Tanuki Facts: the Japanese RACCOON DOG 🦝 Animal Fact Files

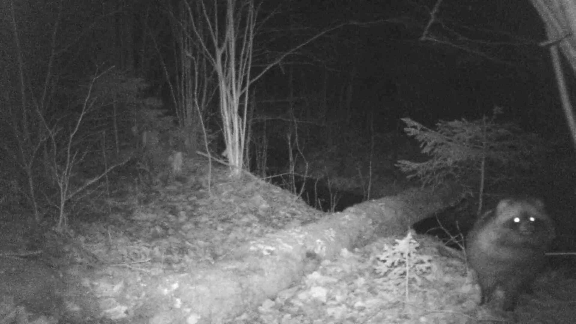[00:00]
Today on Animal Fact Files, we're discussing Tanuki. When you see this animal, what do you think of? Some of you may have thought of a raccoon, and that's one of the other common names for a tanuki. Tanuki are also known as raccoon dogs, and it's debated how many raccoon dog species exist. Some sources separate common raccoon dogs from the Japanese raccoon dog.